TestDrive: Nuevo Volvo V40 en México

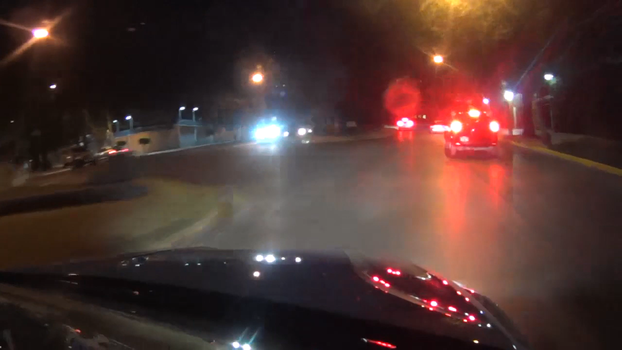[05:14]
Contra luz. Exactamente. Que se viene a alguien. Exactamente. Crea un antifaz cuando detecta que viene un objeto en sentido contrario.
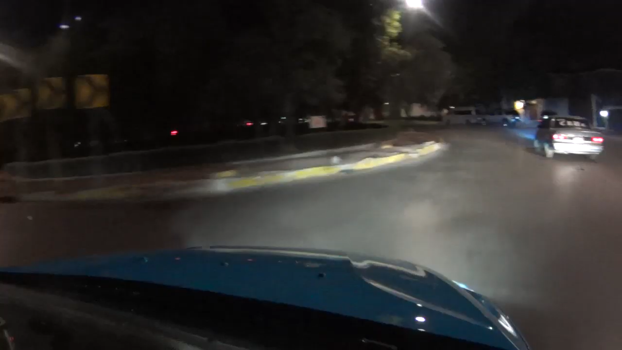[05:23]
Por ejemplo, esto ocurre normalmente en las carreteras de doble sentido, en donde normalmente el vehículo que viene en el sentido contrario, en la carril adyacente, pues te deslumbra.
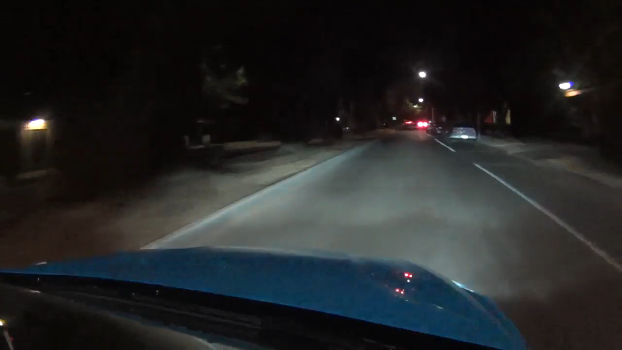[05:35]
Lo que hace este sistema de luces es que permite bloquear de tal suerte de que el otro vehículo, pues no se sigue. Y eso solamente es seguridad que caracteriza también a la marca Volvo. De la seguridad que hemos hablado... Mira, porque venía la moto, no me seguí.
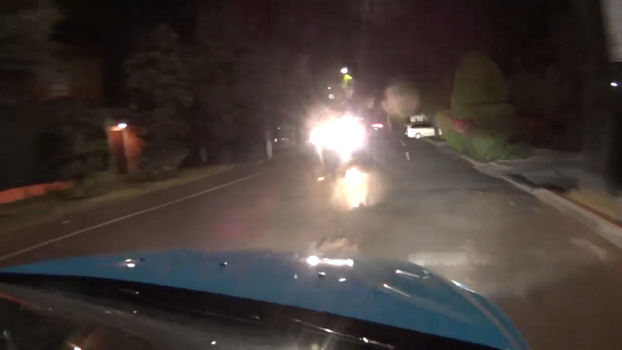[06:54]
Lo que hace Volvo en este tipo de modelos es que se pone dura la transmisión y trata de controlarte y de mandarte al carril en el que tú estás manejado.